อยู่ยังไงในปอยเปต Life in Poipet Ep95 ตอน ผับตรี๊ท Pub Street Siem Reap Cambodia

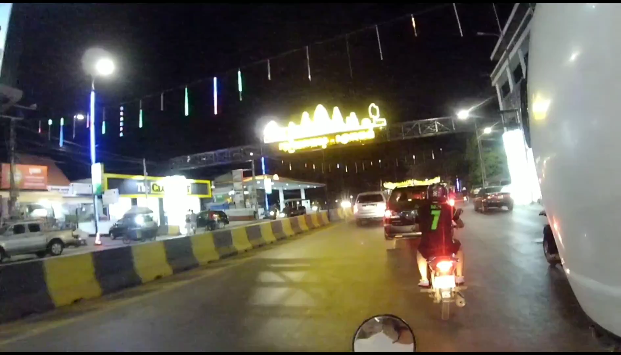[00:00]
ป้ายข้างบนเขียนว่า เสียมเรียบยินดีต้อนหลับค่ะ